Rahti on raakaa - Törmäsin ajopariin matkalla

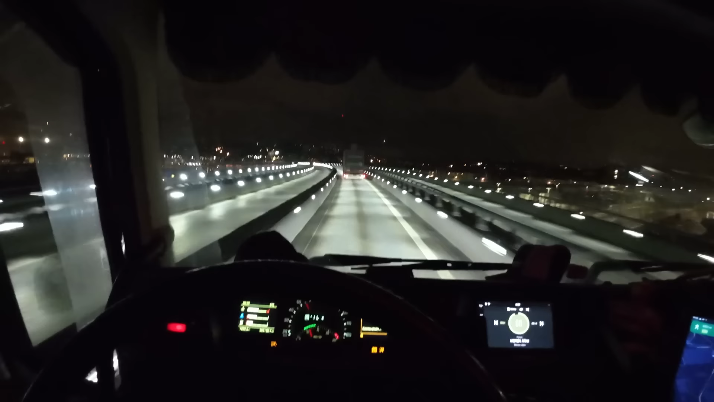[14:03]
tämä tiimalli ei sovi epileptikoille, mutta tota... ihan tällainen kaunis. Jos tulis lunta oikeen taivahan täydeltä, niin vois olla aika jämerä katu päästä. Siellä tuli joku virhearvio, siinä oli vähän kaistamerkinnät päin, peppua, ja niin... missasin kyllä sen mun rampin, että mennähän nyt... Tää on viisi tosa kilsaa pitempi, mutta mennään nyt... Näköjäänsä mennään... Tänään mennään tämän kautta. Siihen loppuu valotie.